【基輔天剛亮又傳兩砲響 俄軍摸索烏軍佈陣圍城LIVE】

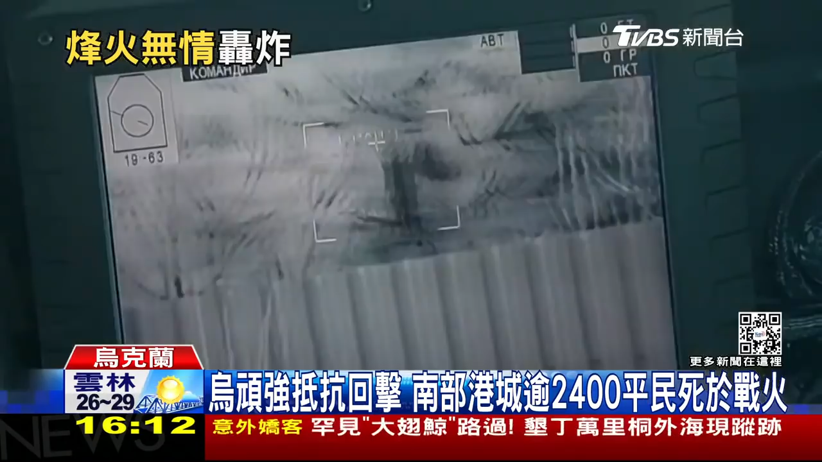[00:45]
在樹叢裡發射破擊炮導彈無人機轟炸另外在南部城市馬里乌波爾的特種部隊坦克車炮火回擊俄羅斯攻勢